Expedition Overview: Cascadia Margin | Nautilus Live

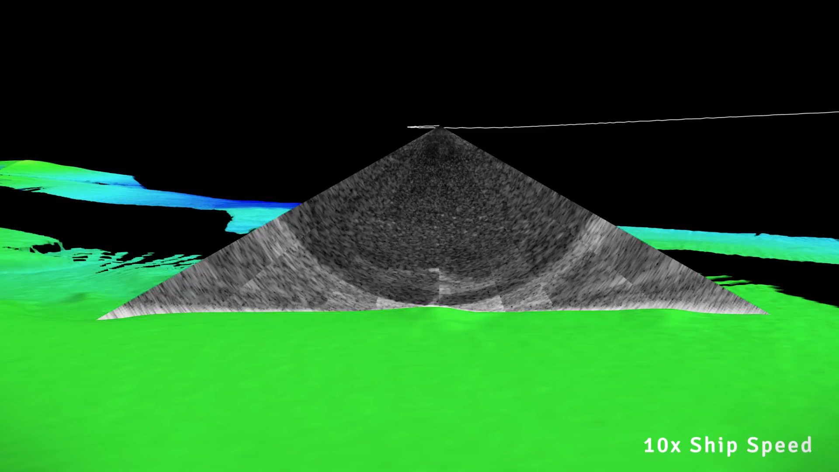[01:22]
And some of them, they observed bubble streams.
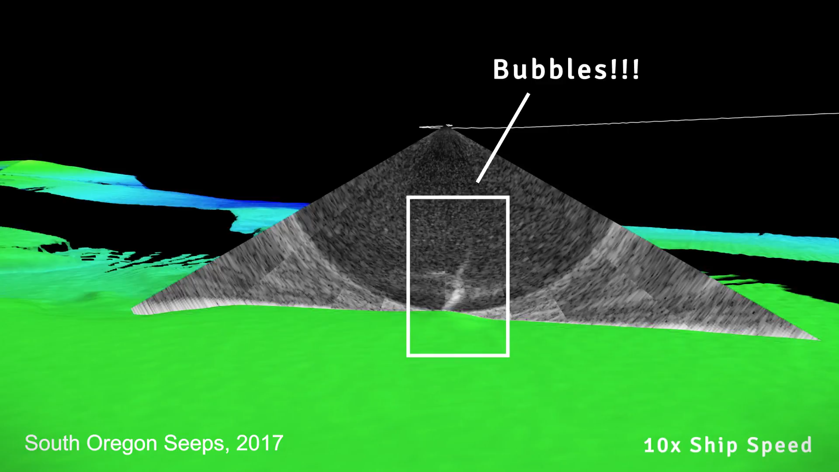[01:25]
So we did know there are some. But I think the number before we were heading out there was a little less than 200 known bubble streams.